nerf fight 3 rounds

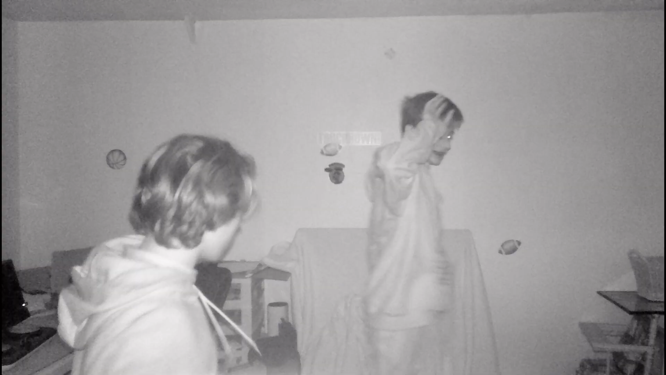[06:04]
22, 23, 23, 24, 25. That was not 10 bullets. That was. You missed like half of them. I can't see. I'm just chalking and walking. Can't freaking see.
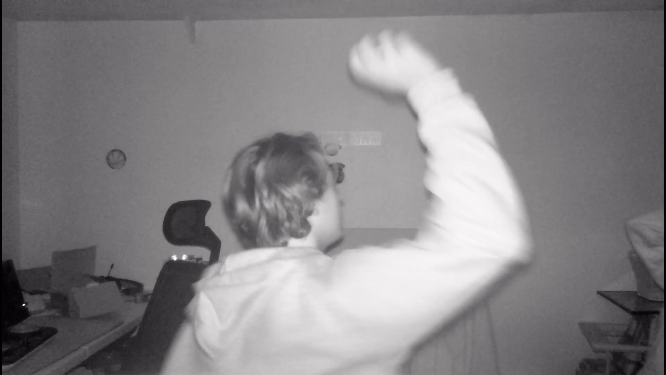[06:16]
You're getting littered. Ah! He's strong blasted. Oh no! I caught it. I got one hit back. What is this thing? It's a dinosaur. I can see. I'm done. Oh, frick. Some glass.
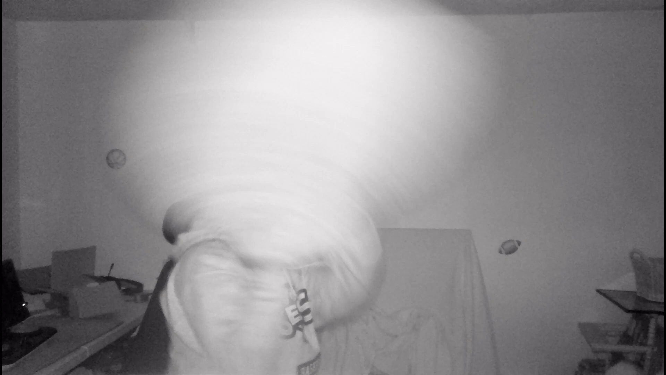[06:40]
Oh, there's glass on that thing. Jimmy's bad. I lose glass. I can't see. Where am I? Am I in the corner or the middle? You're in the corner. Okay, I'm trying to get up. Oh. Wait. I don't know.
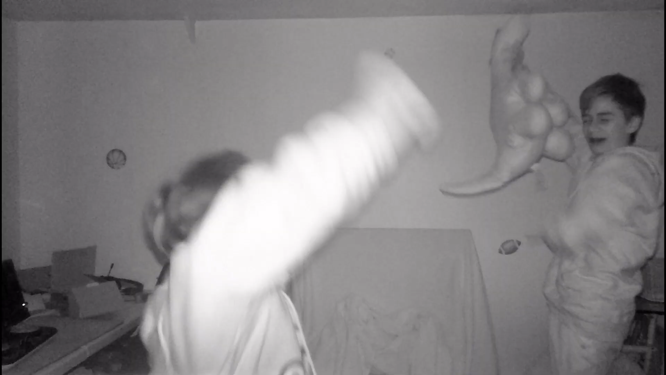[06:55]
Wait, and you're 4. Ah. I got hit with the eye.
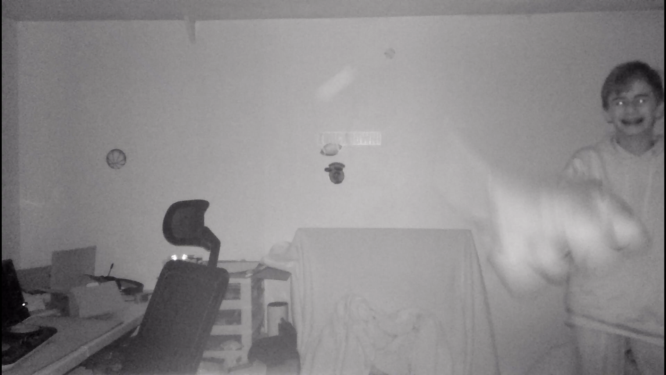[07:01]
Hey, this isn't part of the plan. I don't even know what this thing is. It's a dinosaur. Tell me if you guys think that's a dinosaur.
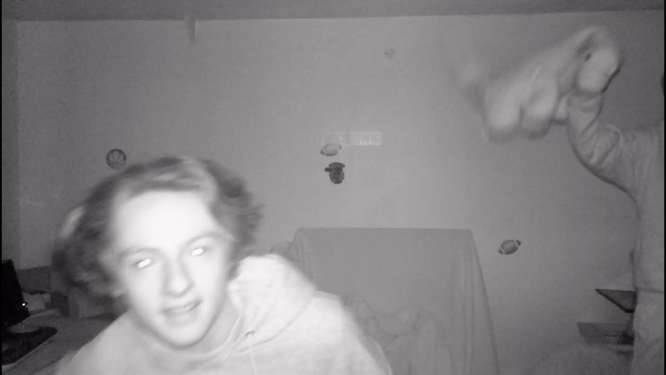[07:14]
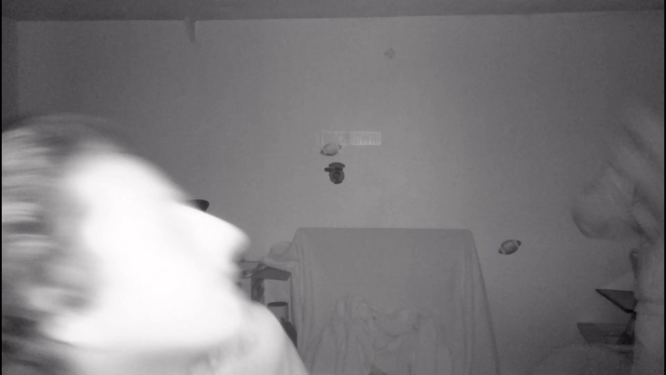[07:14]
It is a dinosaur. I can't see nothing. I get hit with the eye. I'm no more dinosaur. What happened? Frick. I'm down. Just chucking and locking. I'm down. Is that game? Oh, I'm stuck. Oh. That's a pillow! Ripping and ripping. Oh! Oh, I just gave you a bus cut!